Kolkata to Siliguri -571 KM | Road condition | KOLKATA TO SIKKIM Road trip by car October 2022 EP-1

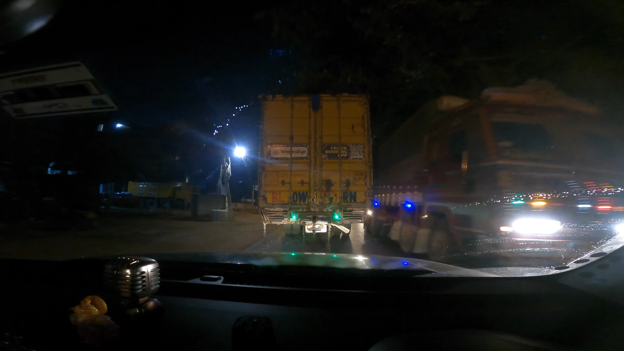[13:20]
কী হয় আজকে জানি না, প্রচণ্ড সময় লাগবে মনে হচ্ছে ঢুকতে, আর ডালখোলার জ্যামটাতে তো আজকে শেষ। পুজোতে বেরোলে এই একটা প্রবলেম,
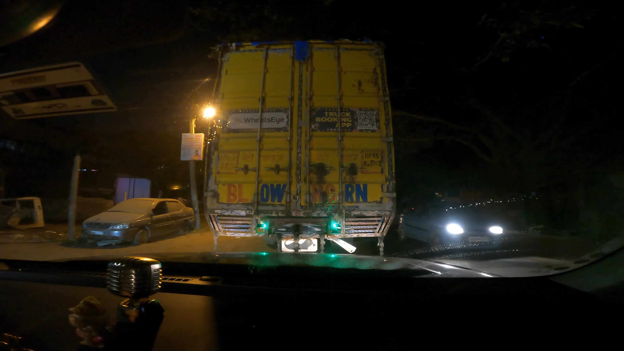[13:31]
মানে হচ্ছে সপ্তমী তো এমনিতেই আজকে খুব ক্রাউড আছে আজকে, আর তার উপর লরি টোটো সব রাস্তায় একদম, উফ এগেন জ্যামে ফেসে গেছি।
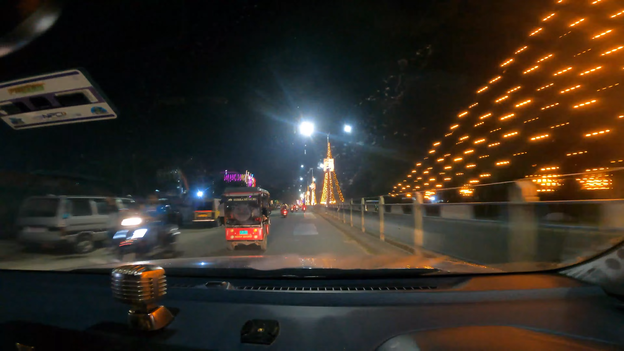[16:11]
তবে রাস্তাটা কিন্তু দারুণ লাগছে, শিলিগুড়িতে এত লাইট হয়ে গেছে এখন, দেখতে কিন্তু আলাদাই লাগছে, একদম যেন কলকাতার মতো নেই।
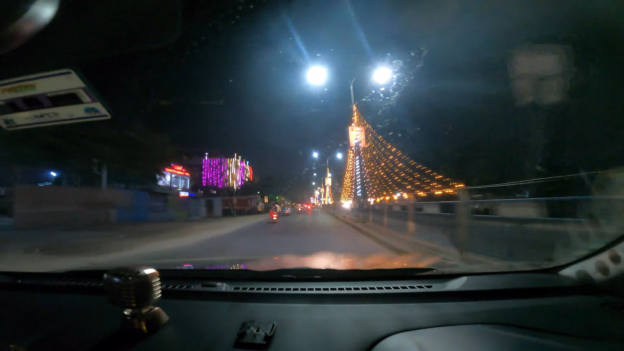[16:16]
তো আমরা আমাদের হোটেলে চলে এসেছি, এই হোটেলটার নাম হচ্ছে অঞ্জলি লজ।
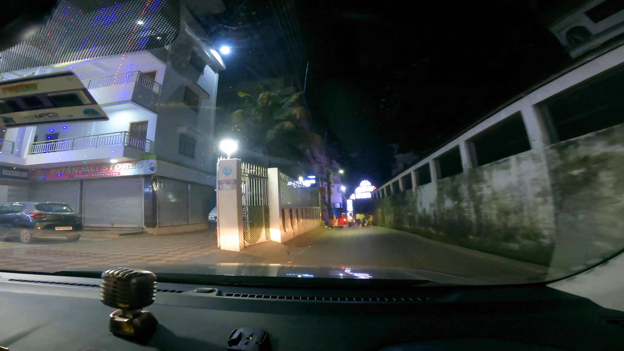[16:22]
এটাতে গাড়ি পার্কিংয়েরও বেশ ভালো ব্যবস্থাও আছে,